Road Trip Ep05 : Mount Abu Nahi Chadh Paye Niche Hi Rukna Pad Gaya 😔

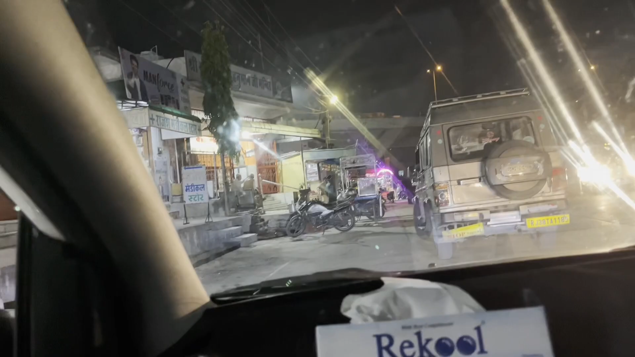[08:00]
पहुंच चुके हैं हम लोग पाभू रोड यहां पर थोड़ी देर रुके